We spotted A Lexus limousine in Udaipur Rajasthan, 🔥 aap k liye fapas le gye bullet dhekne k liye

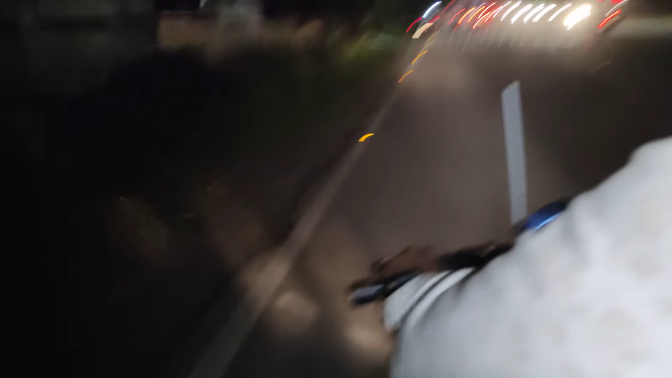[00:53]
This is a dog This is a public place Who knows who you are now